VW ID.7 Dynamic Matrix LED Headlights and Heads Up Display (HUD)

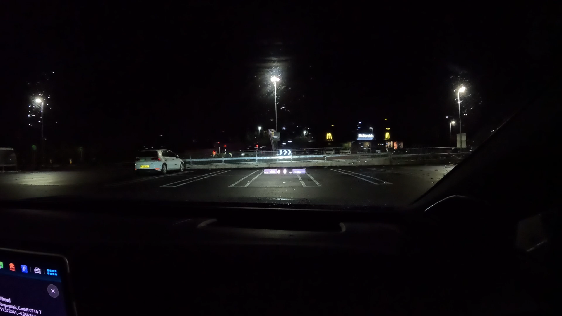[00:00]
I'm just going to do a little video for you on the VW ID7 dynamic matrix LEDs and also the ID light only in relation to the navigation really but hopefully you can see it I'm doing it at night hopefully it become more clear when I start driving but the heads-up display as well just so you can get an idea of how it looks and especially in relation to the augmented reality
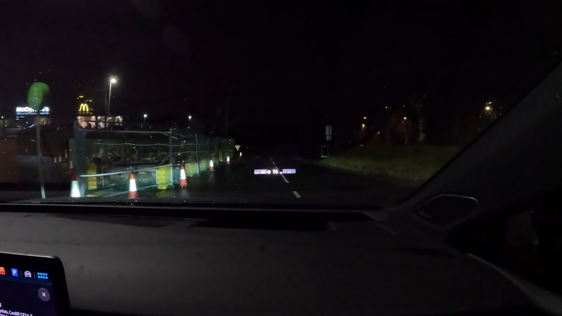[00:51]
turn right and turn right again immediately turn the navigation announcements off otherwise it's going to be a bit annoying
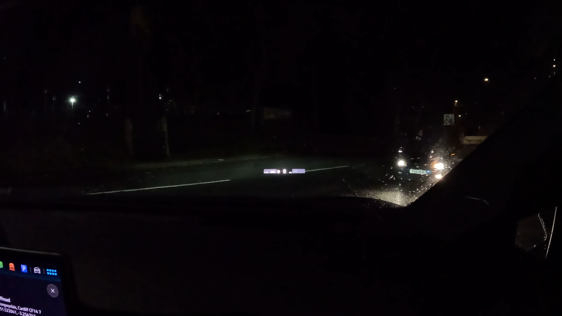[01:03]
okay so you can see the augmented reality show telling me to turn left here and it gets bigger as you get closer to
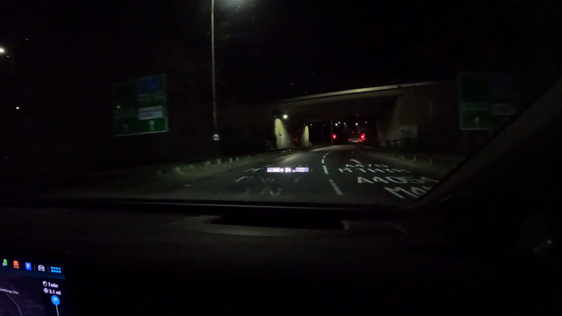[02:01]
as well it's really clever but on the bottom part if I push left you can see the state of charge you can see how many miles are left that's not looking too great actually I normally get better than that but I have been enjoying the power a little bit the last couple of days if I just press right you've got the normal display apart from the navigation on the right and it comes with navigations on but left bit is for your lane assist etc adaptive
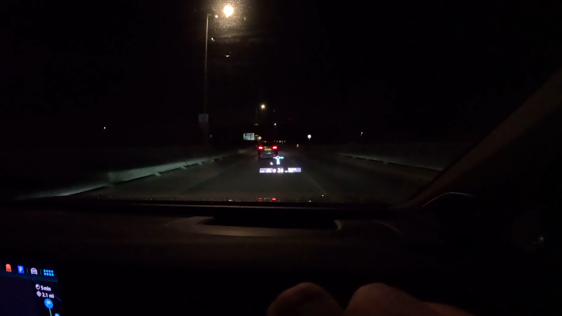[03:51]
little nudge because uh I quite often used to forget to look at the maps as I was driving with the same golf and then you miss a turn so it does help especially if you've got kids sleeping in the car so there we go the lights pulsing right to left to tell me I've got to take this left turn you've got the arrow pops up but I'm also going to show you the uh dynamic uh matrix led lights with the uh
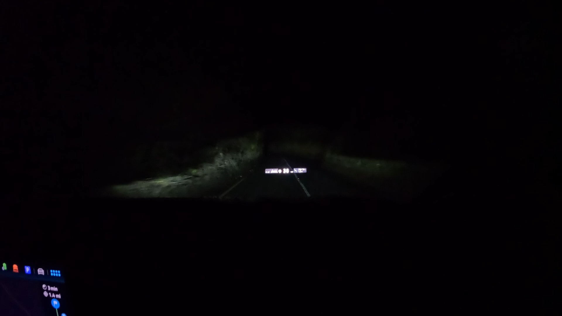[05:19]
for this now there we go look at that come on it's just I love the fantastic animation when it comes on but if we see a car in a minute when you come up behind them it like blanks out where they are or detects it look see and it follows it around you can see the little dark square following that car so it doesn't blind them as soon as you go past it on now there is like a second delay sometimes I've seen two seconds but it's generally pretty good and wow that